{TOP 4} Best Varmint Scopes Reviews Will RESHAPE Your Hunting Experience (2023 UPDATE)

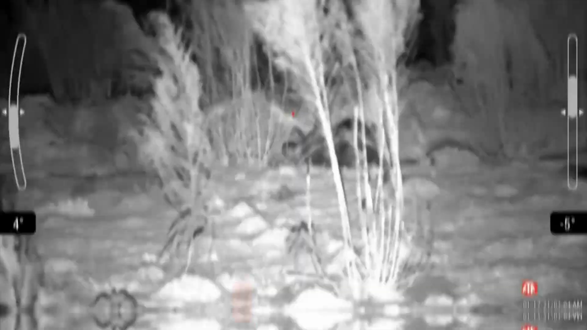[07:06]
is a highly capable rifle scope that offers a range of useful features for hunters and shooters.
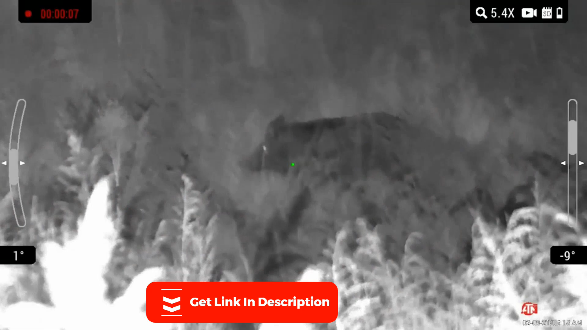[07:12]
While it may not be the most user-friendly scope on the market,